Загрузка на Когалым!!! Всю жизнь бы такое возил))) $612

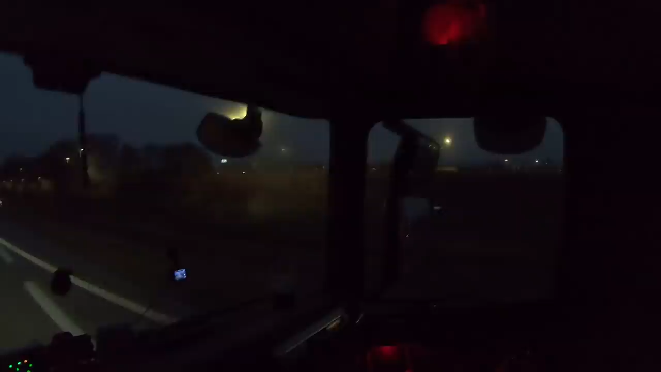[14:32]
С правой стороны Друзья Завод БМВ Находится Где Выпускает Не Безызвестную Марку Нам Как бы Можно Здесь Ехать Вот Видите Промзона БМВ Здесь Получится Надо Будет Через Город